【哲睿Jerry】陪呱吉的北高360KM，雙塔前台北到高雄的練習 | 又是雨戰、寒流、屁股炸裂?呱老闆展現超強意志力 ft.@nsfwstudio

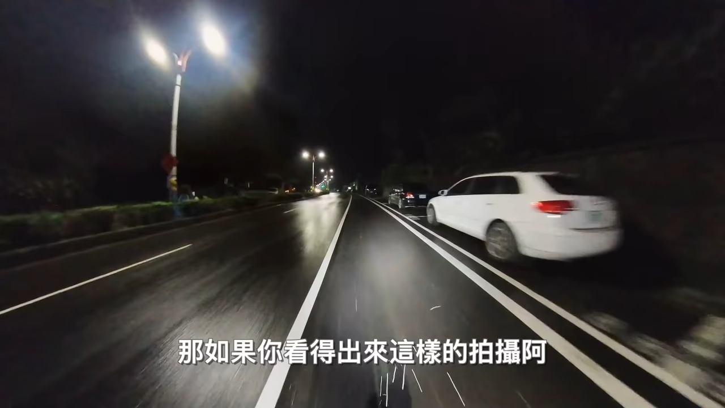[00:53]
那如果你看得出来这样的拍摄啊，其实水花喷的全身都是，因为其实到前一晚都还在下大雨。
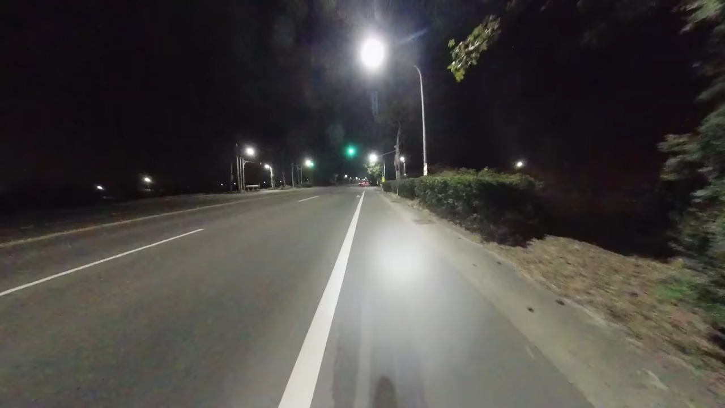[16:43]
那接下来的路段就是从台南一路要往高雄的路上，其实这一段路段呢、可以说是非常昏暗，而且路上的车也非常的少。那呱吉其实离程到这边的时候，他的腿部已经开始有一些不适的情况，但为了达成我们这次北高挑战的任务，他还是一路硬撑着往前进。